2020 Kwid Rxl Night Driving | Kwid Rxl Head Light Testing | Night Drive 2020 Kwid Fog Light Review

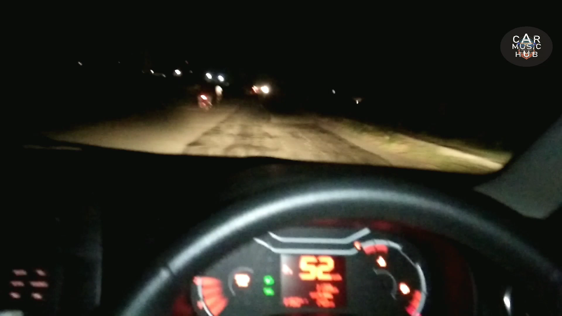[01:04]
एंड गाइज ये कनेक्ट होता है लखनव एक्सप्रेस बेसे, गाइज अगर आप देखेंगे लाइटिंग